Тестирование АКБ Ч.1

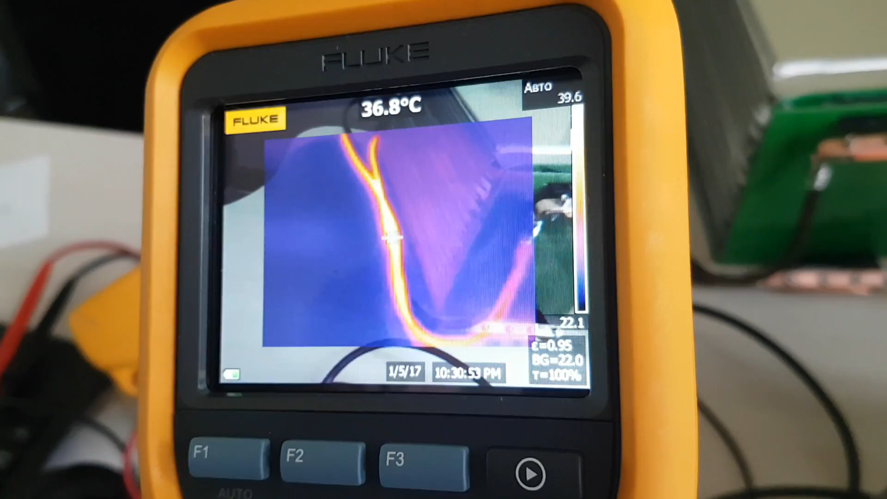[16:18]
On screen: spot 36.8°C
То есть вот этот уже 39, а если... Да, надо качественно зачистить, качественную подготовку сделать, затянуть и все будет подобно. Протянем. Прогрелось. Разогрев меди, расширилось. Да. И все? Причем медно-меде, да.